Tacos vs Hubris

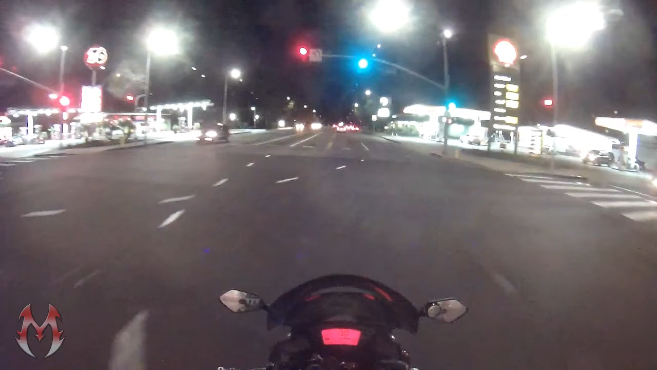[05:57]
wait no it's not they just repaved it excellente captured some dramatic footage of